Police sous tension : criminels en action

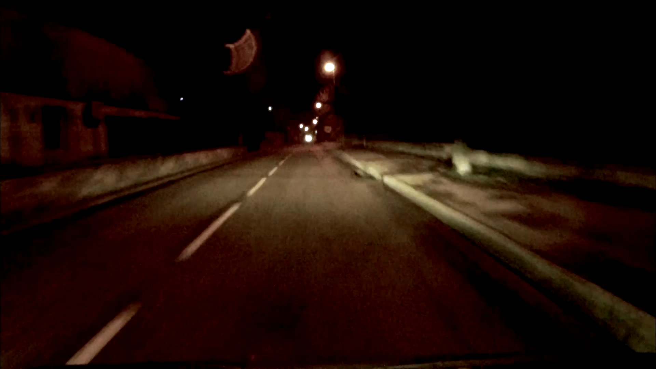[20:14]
Le fait de savoir qu'ils sont ensemble dans un quartier résidentiel où on a beaucoup de cambriolages, c'est pas anodin, quoi.
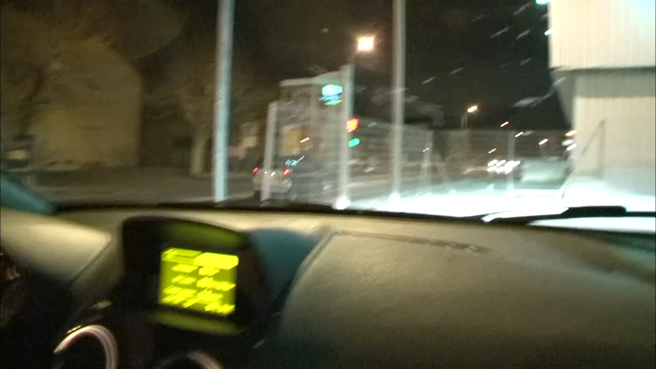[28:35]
Ses occupants feraient-ils route vers un cambriolage ? Dimitri décide de les prendre en filature.
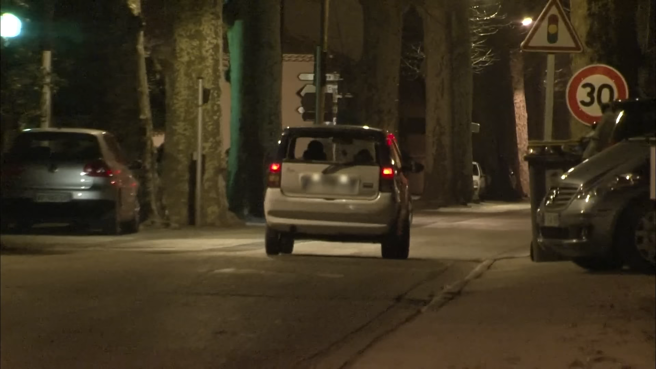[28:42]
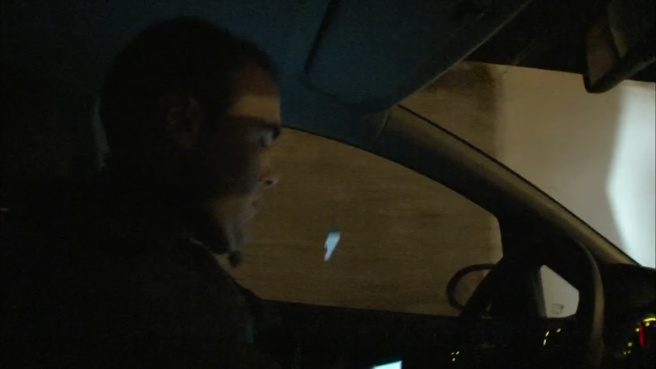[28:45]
Allô ? Il y a 2 individus. Un de corpulence assez petite, parce que vu la taille du véhicule, on voyait que sa tête, et un autre beaucoup plus grand.
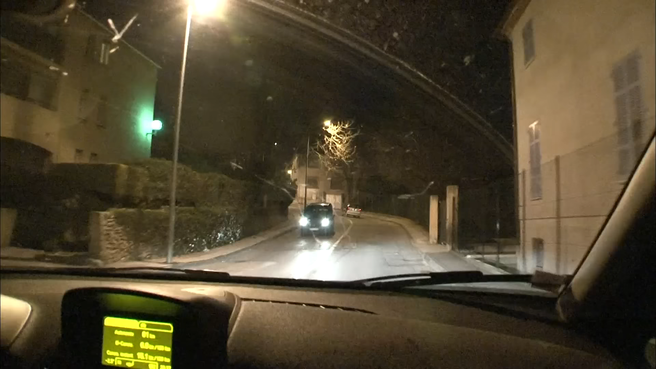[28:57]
Seulement filer à petite vitesse dans les rues désertes de Brignoles n'est pas chose aisée.
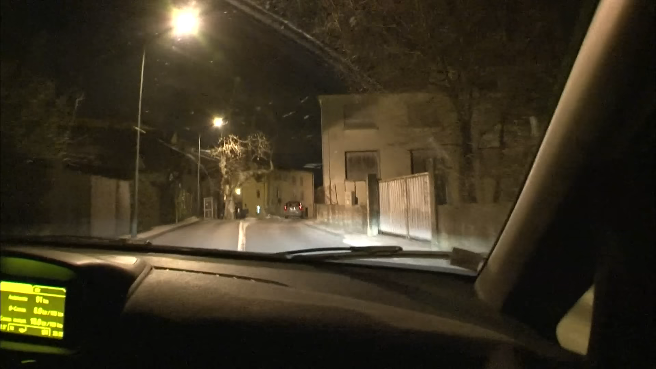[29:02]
Dimitri, même en voiture banalisée, risque vite d'être repéré.